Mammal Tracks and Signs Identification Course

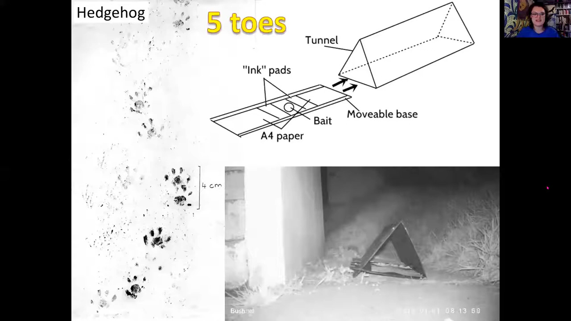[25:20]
So you'll generally see four toes, but they do have five. Sometimes you will see the five toes and it's very much like a human hand print.
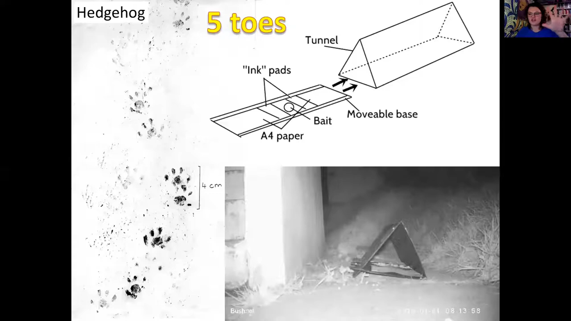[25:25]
So I think therefore four paws look very much like human hands.